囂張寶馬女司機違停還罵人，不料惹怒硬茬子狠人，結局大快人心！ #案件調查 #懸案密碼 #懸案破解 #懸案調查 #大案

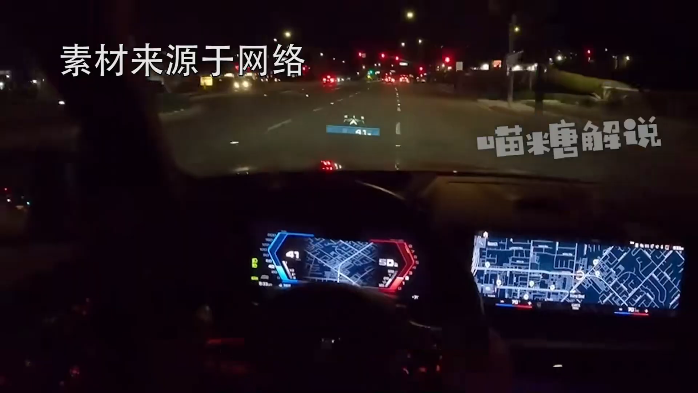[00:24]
将车停在右转车道上堵住了后方车辆通行后方车女司机在等待了很久之后开始按喇叭提